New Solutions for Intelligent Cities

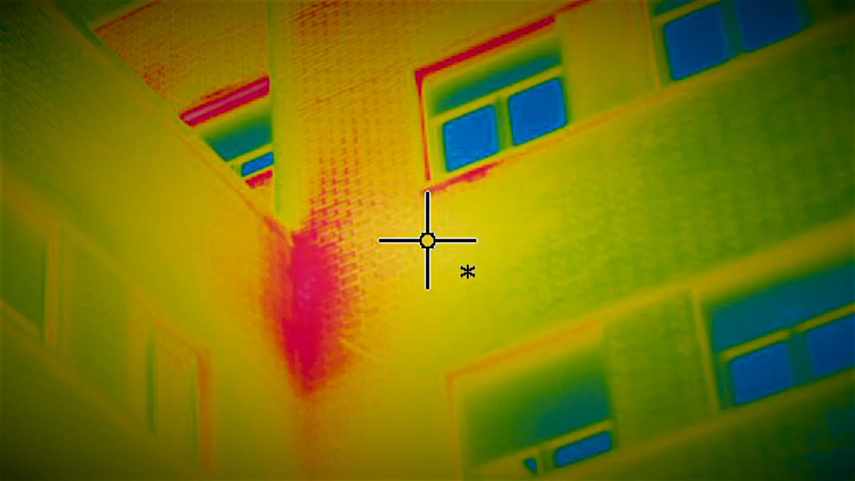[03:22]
But if you had a magic glasses through which you could see the heat escaping,
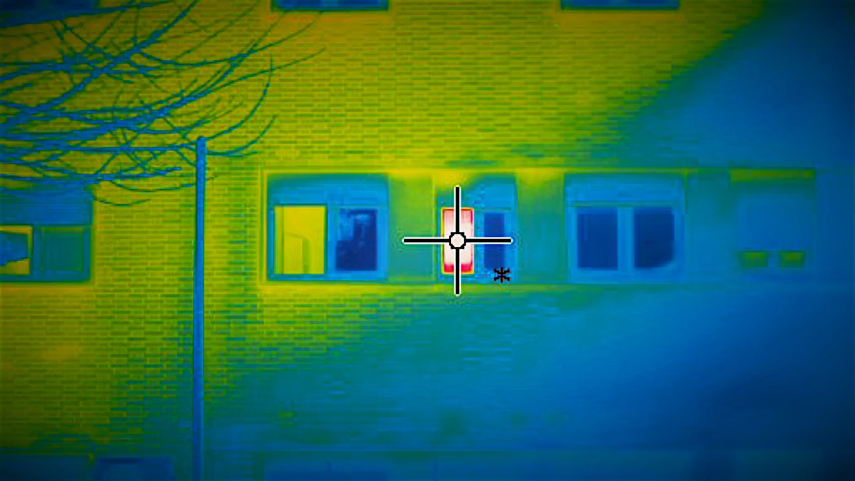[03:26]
then you could quickly go fix it, right?
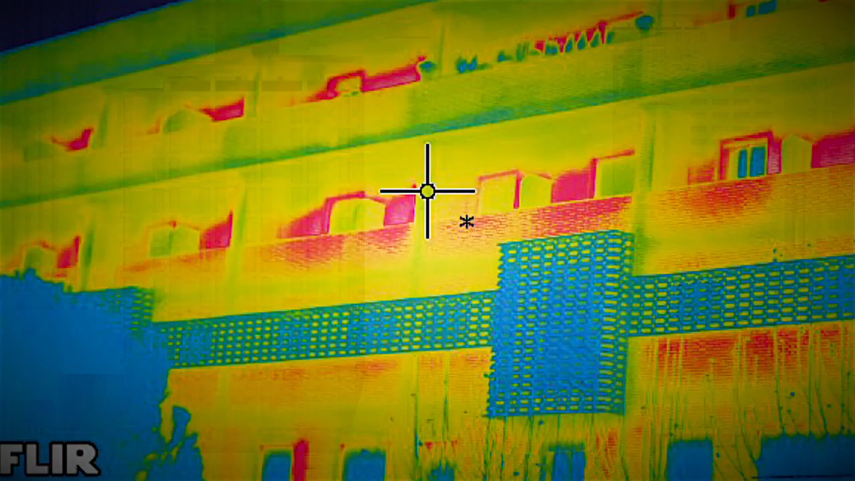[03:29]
So what we are developing is the magic glasses through which you can see the heat escaping.